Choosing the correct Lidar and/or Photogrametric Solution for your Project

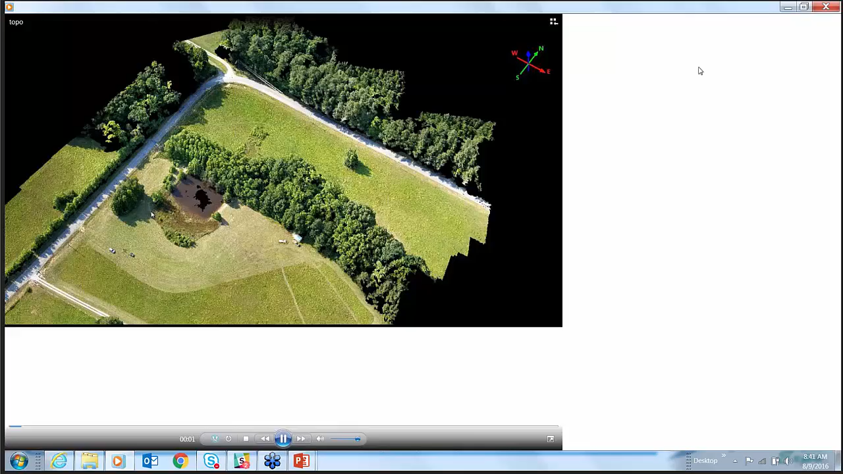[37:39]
So here is that same site where we spin it up, geo-rectify it.
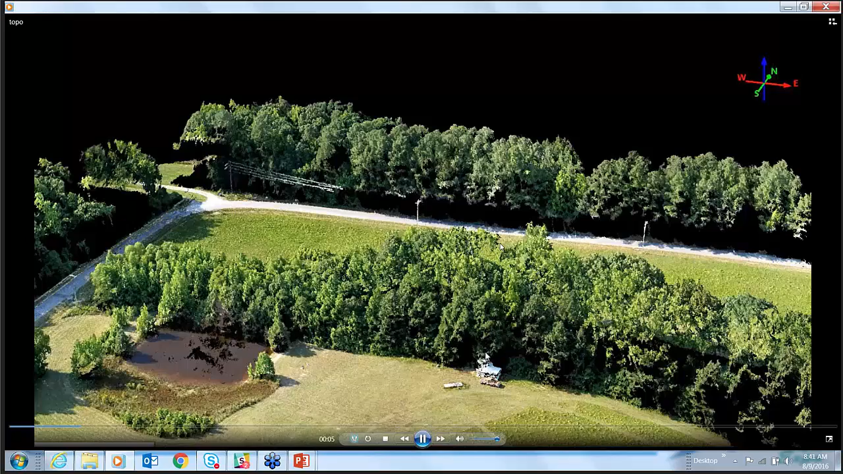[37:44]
And, you know, it looks really good, okay?
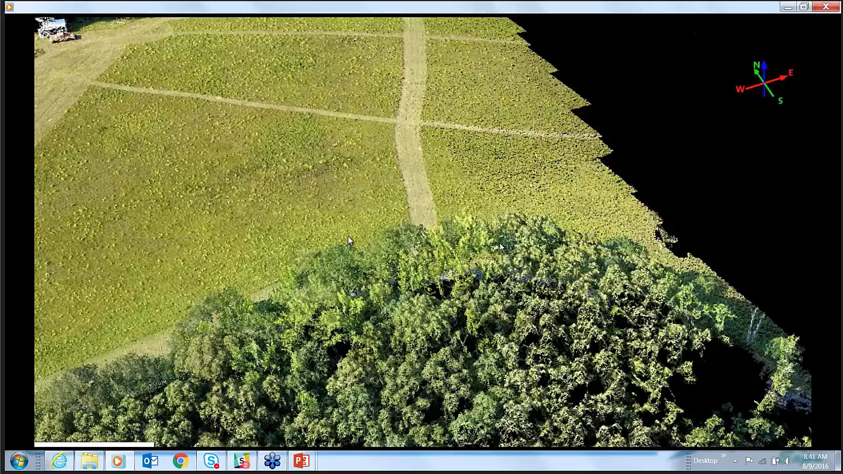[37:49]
You can see here as I spin through this, especially, but look at the bare earth where I mowed it.
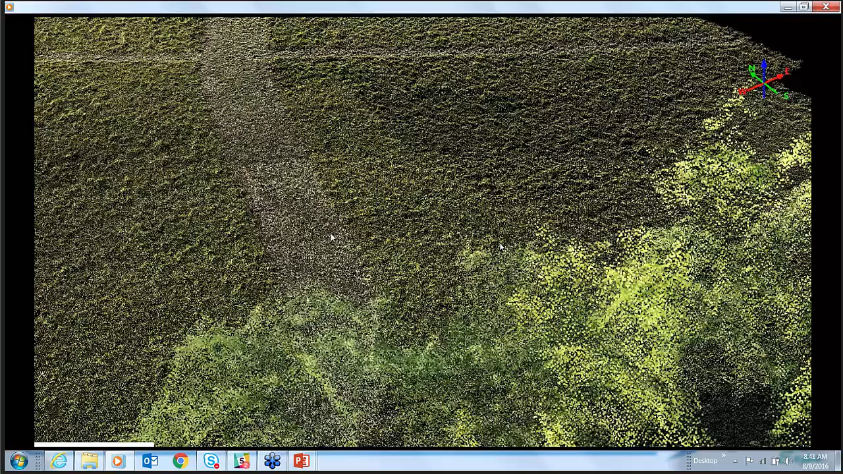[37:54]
That looks really good. You see the grass over there?
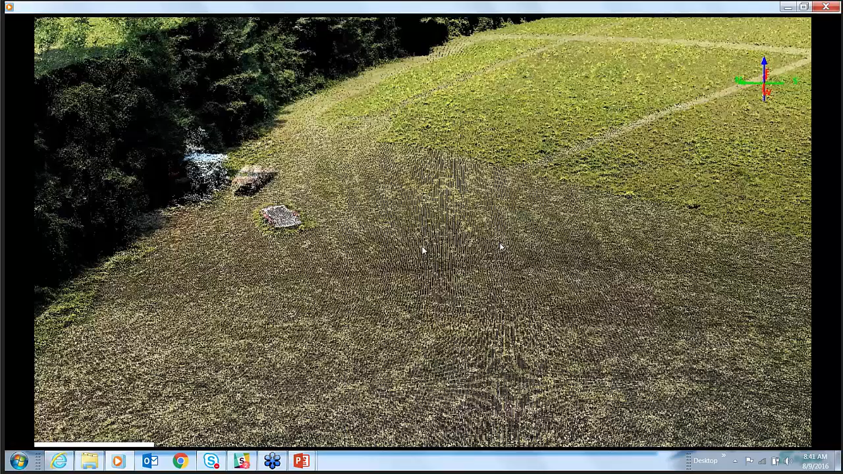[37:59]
That's where we start to have a problem. I mean, if it's not mowed, it's only going to be as good as the vegetation from just imagery.
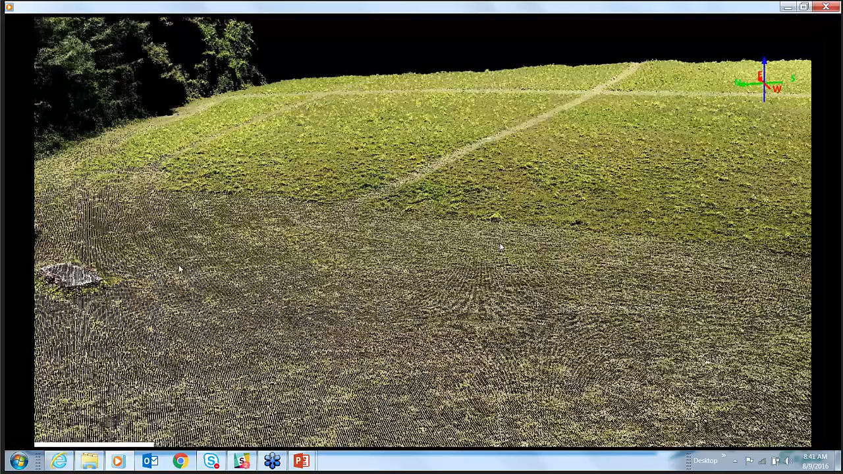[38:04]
Now, look at the trees. Looks like I got everything there, right?
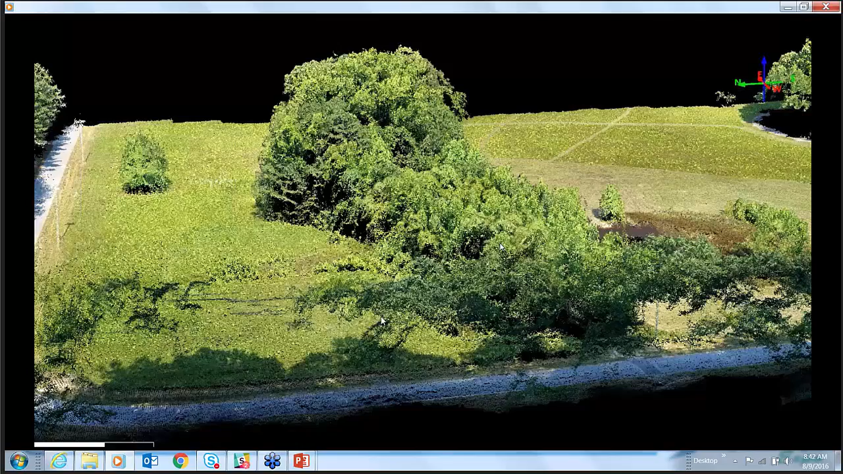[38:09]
But when I go underneath, this is where the imagery is not getting through, okay?
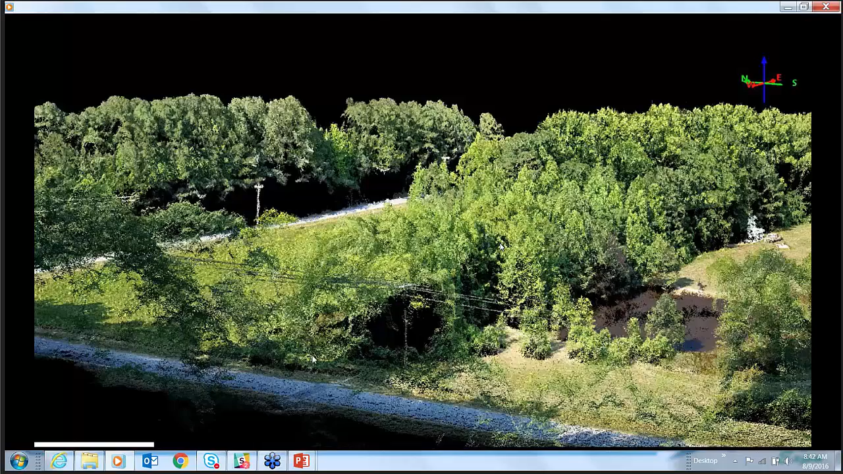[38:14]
So I want to make this clear.
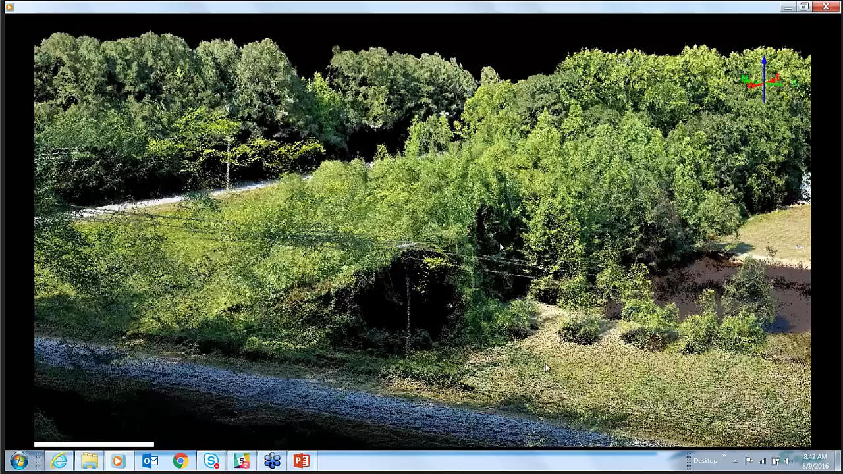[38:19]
You know, I mean, the trees in that look just beautiful. But when we get inside the trees,
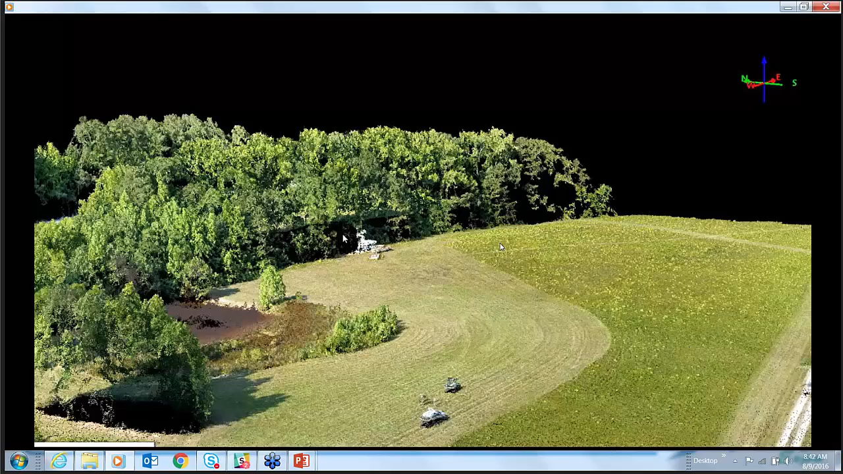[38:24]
right in there, that black area, we don't really know what's going on with the bare earth because we didn't penetrate the foliage,
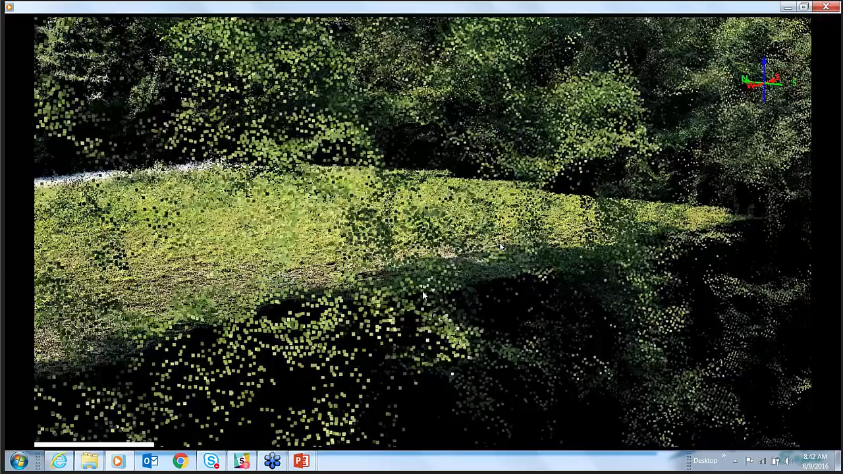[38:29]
okay?
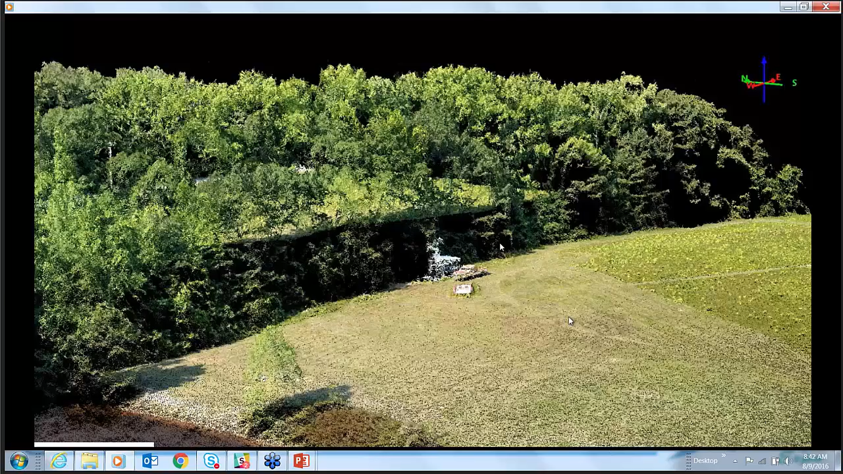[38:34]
So my point to you here, imagery is fantastic, especially where I bush hogged it or where you've got bare earth like mines.
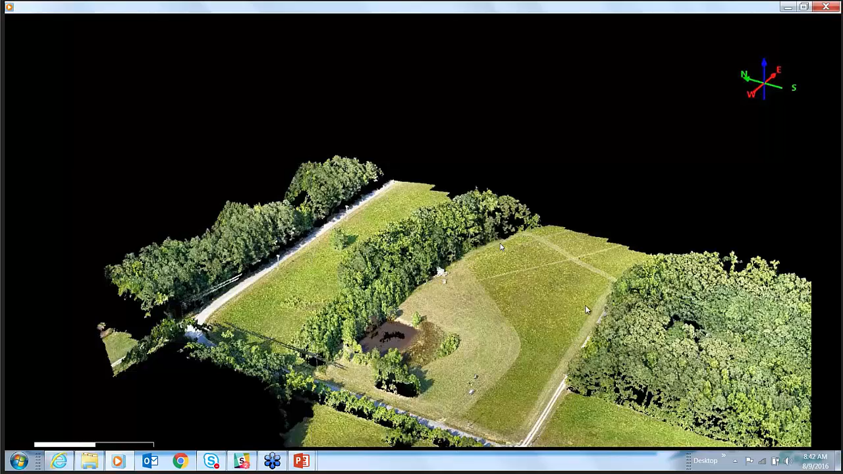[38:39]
But if you have vegetation around it, you may want to consider this right here. LiDAR-based topo also with imagery.
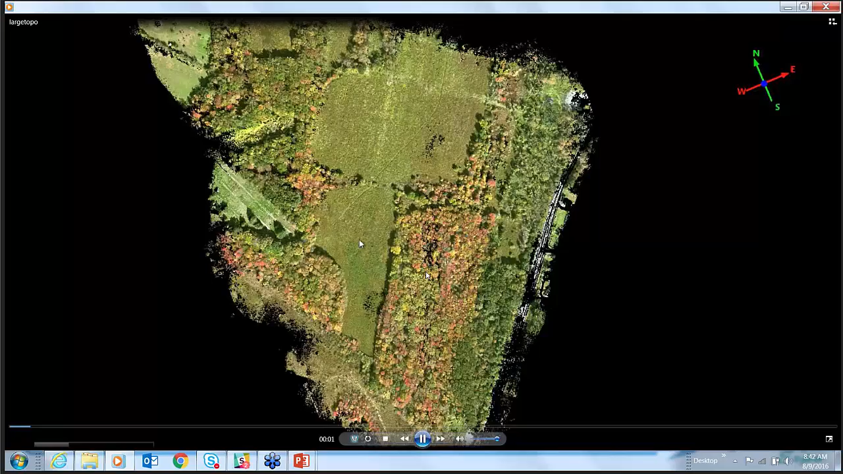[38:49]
Now, let's look at the same thing. Looks about the same, right? Almost the same. So we've got red, green, blue on this topo because we merged imagery with LiDAR. But when we come into this thing, when we look under the trees here in a minute,
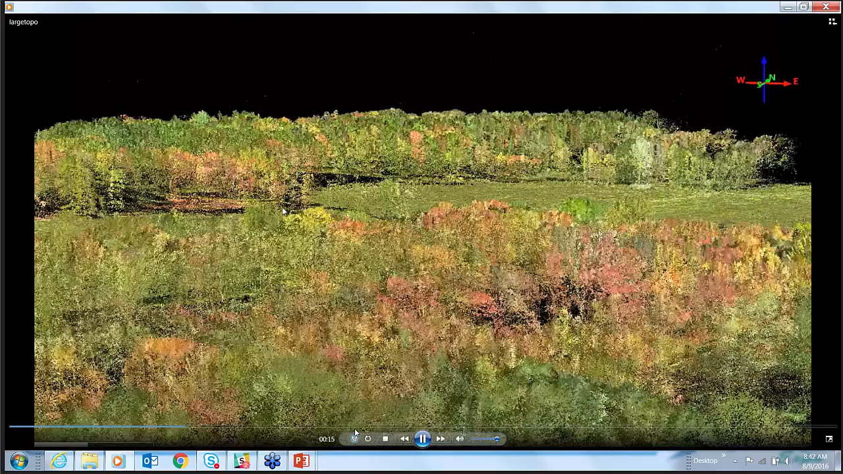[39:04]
what you're going to see are the last returns.
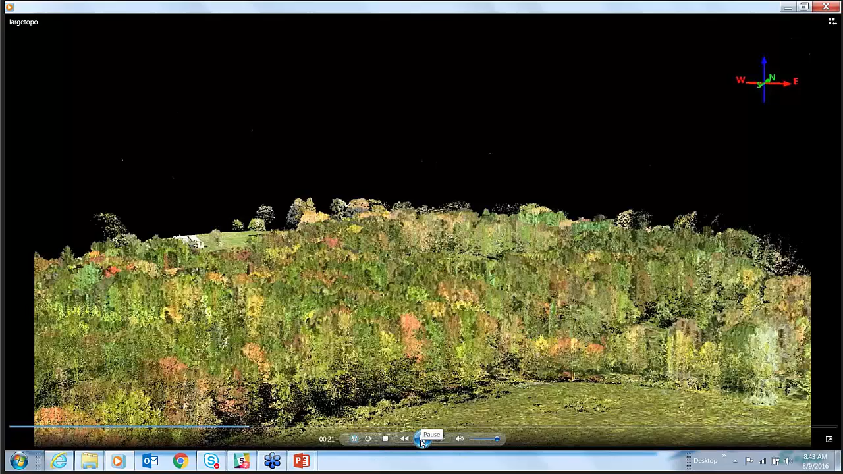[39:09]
This is very important that you understand this. I'm going to stop here a second.
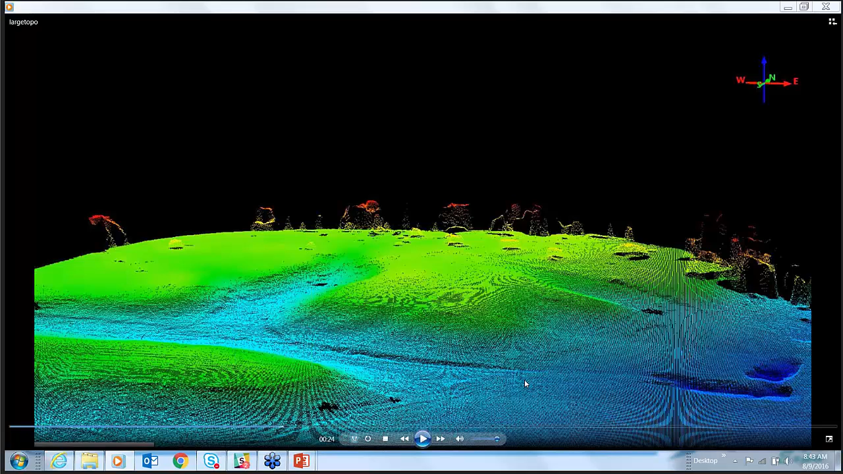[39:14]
So this is the bare earth under the trees, okay? So I'll keep it going. But I couldn't have done that with just imagery.
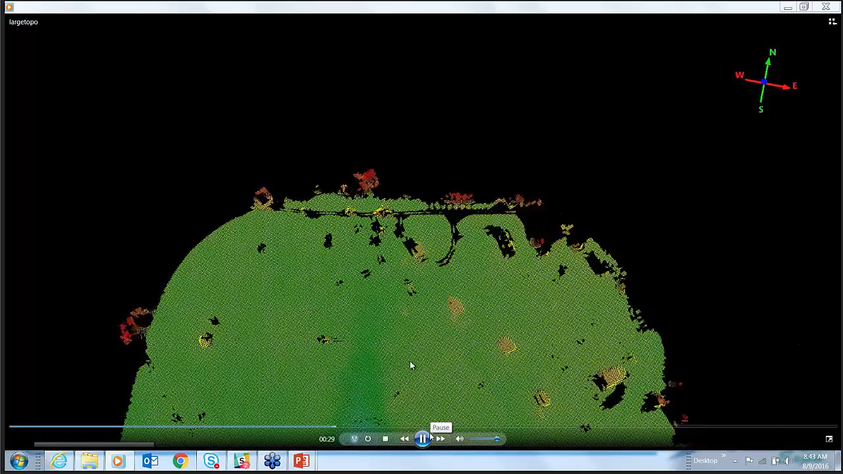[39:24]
So when I did LiDAR, I got last return through the trees, and I've got a beautiful model.
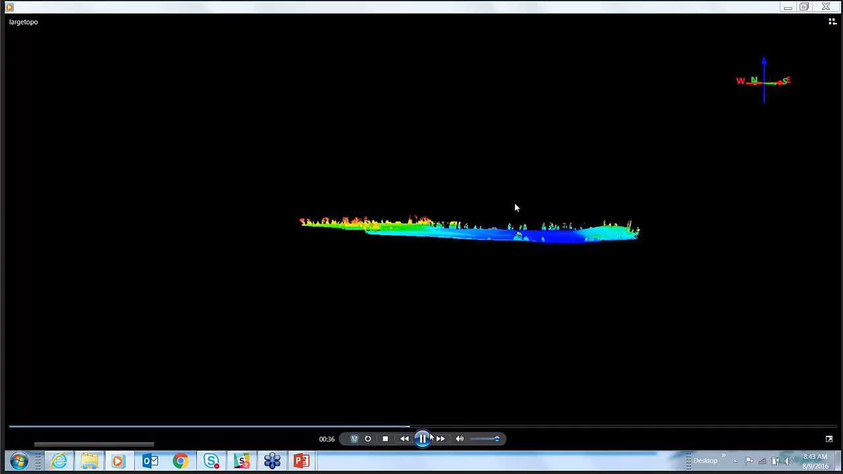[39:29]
And in fact, we've been seeing things that we couldn't see with our naked eyes.
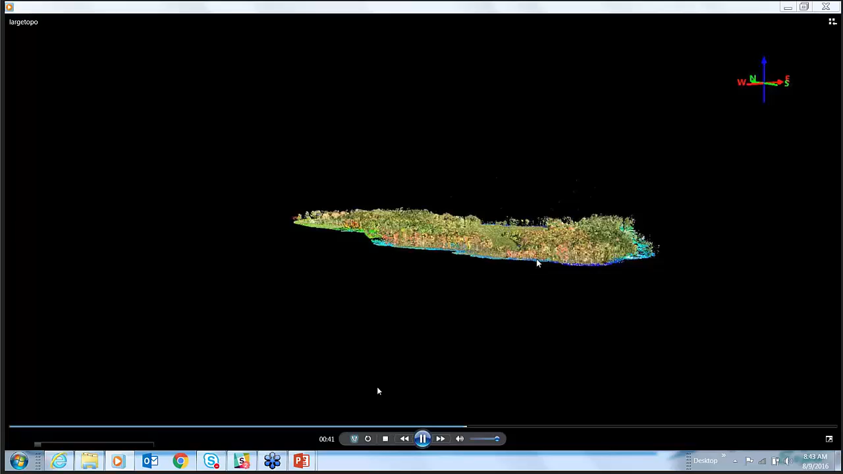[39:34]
It just amazes us. So you see the trees now. And now you see the bare earth underneath it, okay?
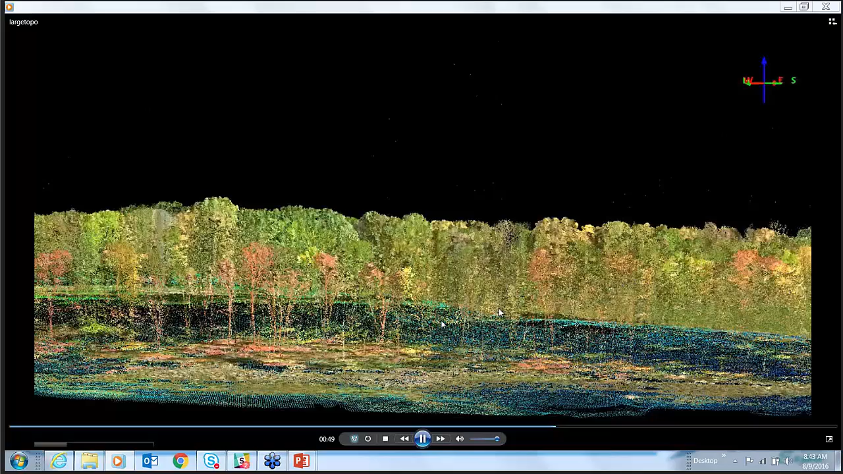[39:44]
So, again, if you've got a lot of foliage and you're going to need to pick up underneath it, you see the nice terrain right here?
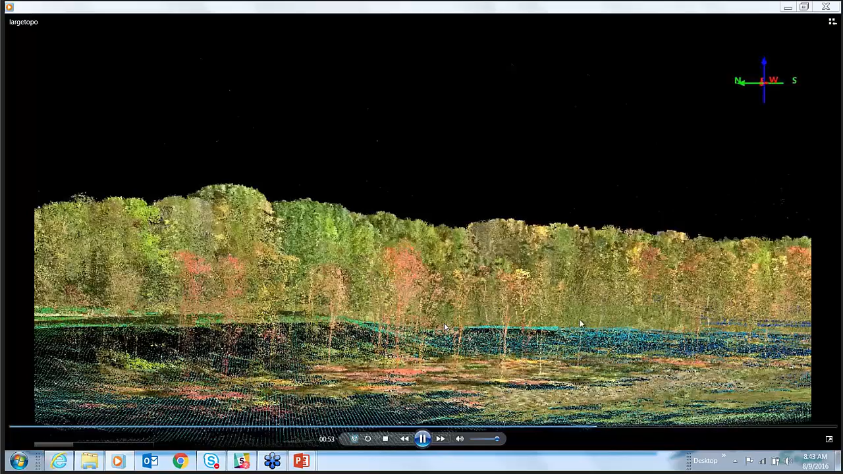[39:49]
Then you do need to consider adding other techniques than just imagery.
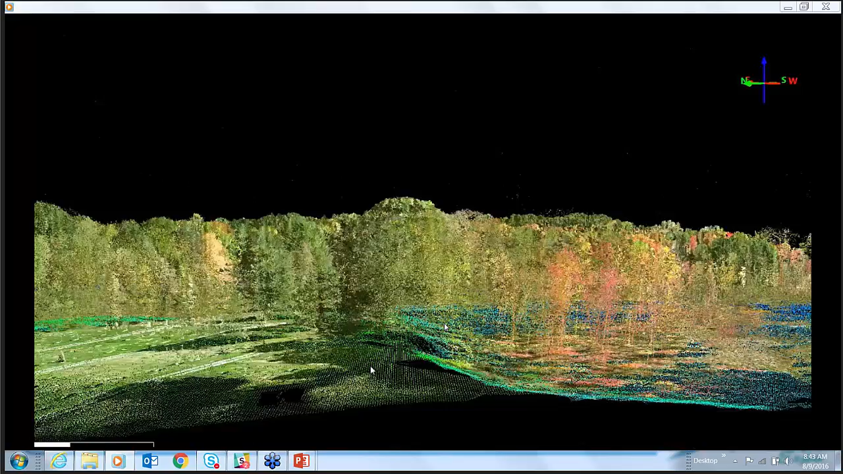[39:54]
But, again, it depends on what you want. Now, let me tell you where this can go.
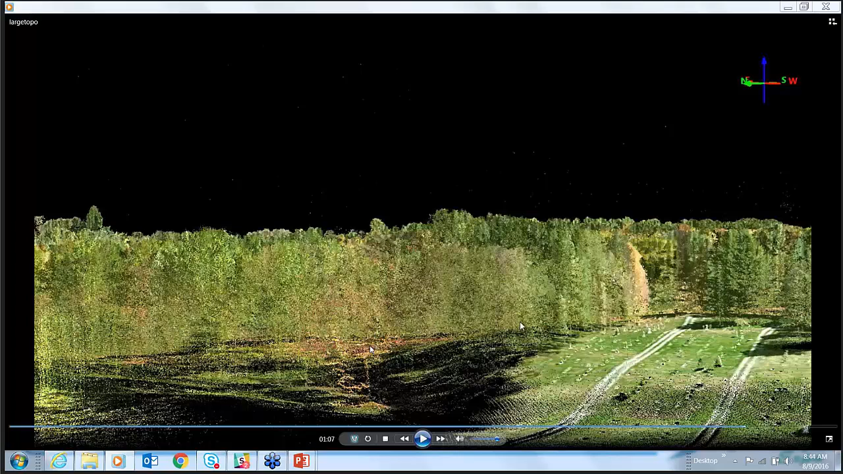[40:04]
I can take this right into Infoworks, and we've got this Hydronia plug-in. So I can take this property, pick any site that I want to apply, let's say, incoming drainage,
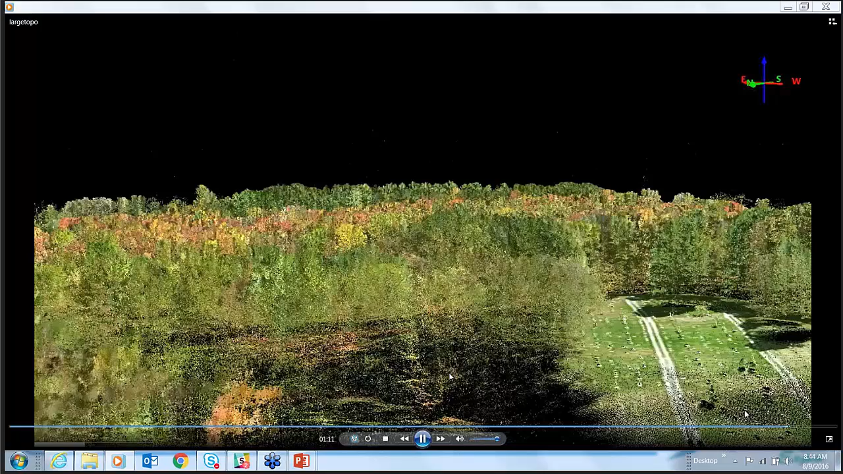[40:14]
and this will take this ground-based terrain and do all types of hydraulic analysis on it.